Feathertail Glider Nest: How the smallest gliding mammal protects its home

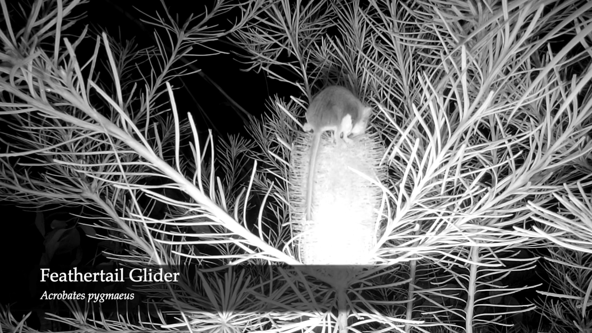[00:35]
The feather-tail glider, a marsupial, is the world's smallest gliding mammal.
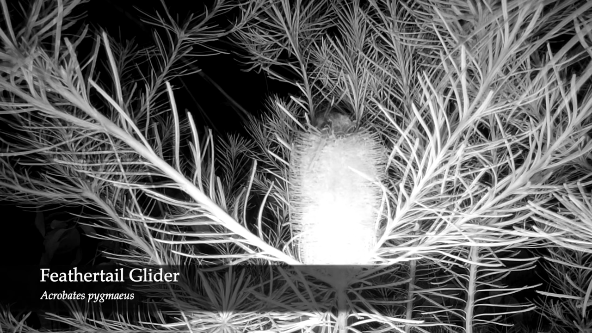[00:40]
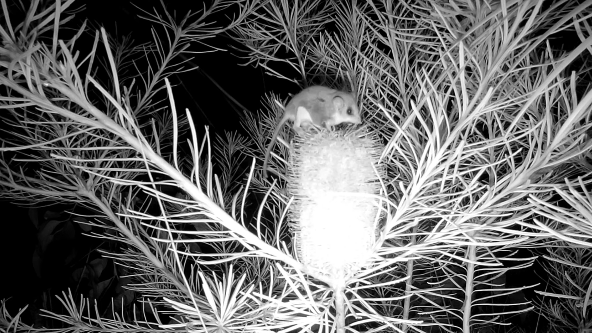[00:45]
They're about the size of a small mouse and weigh in at around 12 grams, 0.42 an ounce.
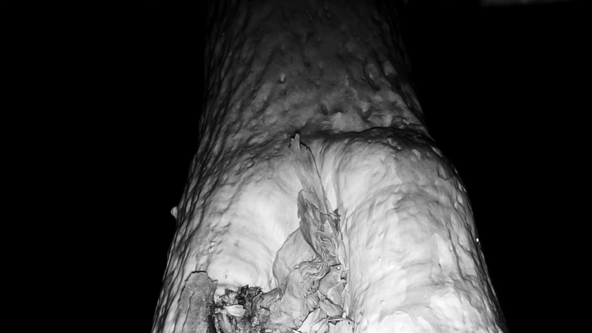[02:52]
From its nest, the feather-tailed climbs the spotted gum's smooth trunk, to the forest canopy, where it feeds on nectar,
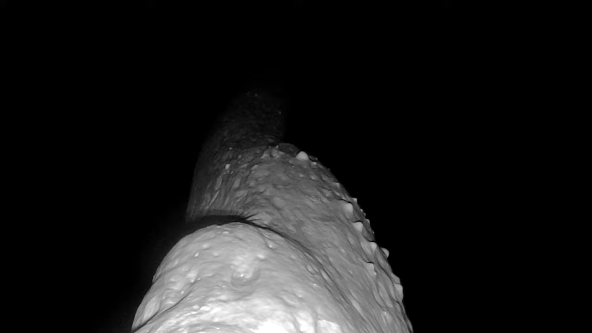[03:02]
pollen, and arthropods like moths and termites.
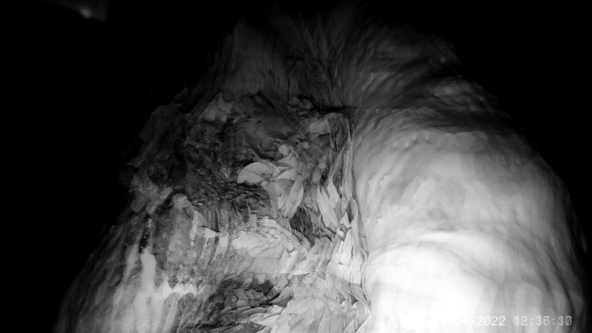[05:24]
And here's how it takes the sprigs of leaves in tow. With its grasping paws, it passes the sprig under its body and slides it under the tail, which then curls around the leaves.
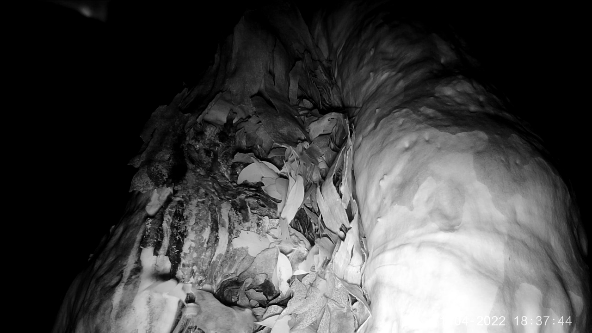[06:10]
But as anyone who's ever renovated an old house knows, not everything goes to plan. Hang on. I know I had those leaves in tow. What happened? They must be here somewhere.
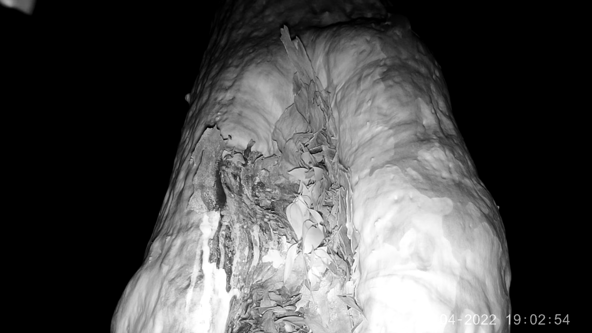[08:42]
Four nights later, the feather-tail starts to rebuild.
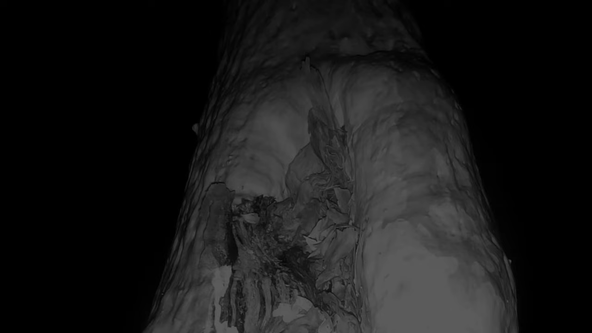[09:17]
And in the course of reconstruction, it gets into a confrontation with another inhabitant of the hollow, a huntsman spider, which decides to move elsewhere.
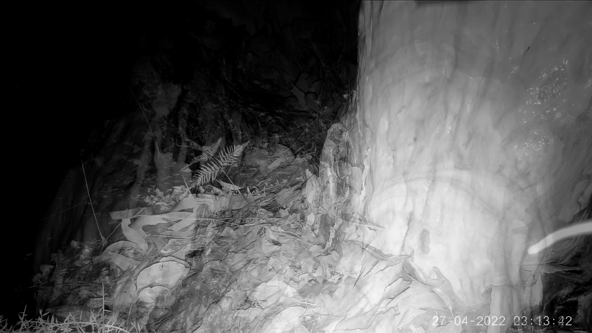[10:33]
But rain comes and an unexpected problem with this nest hollow becomes apparent. The smooth trunk of the spotted gum becomes slippery and extremely difficult to climb when it's wet. Plop! That's our little friend parachuting to the ground.